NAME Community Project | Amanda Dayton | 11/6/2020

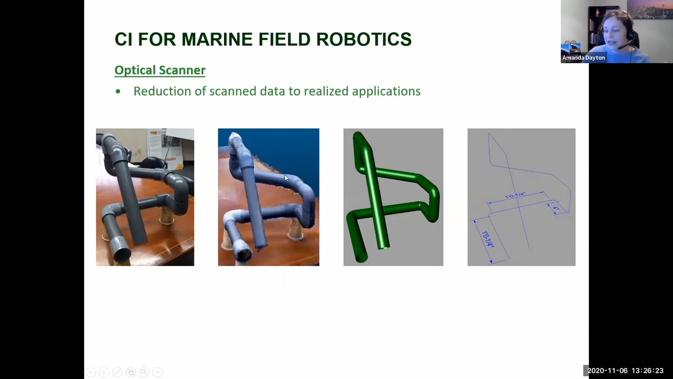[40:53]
So this is the actual pipe spool. I had the guys put together. They thought it was crazy. Um, I went and did the optical scan, modeled it in 3D, and then you get the 2D drawings from that, and then you can dimension it out and get accurate dimensions.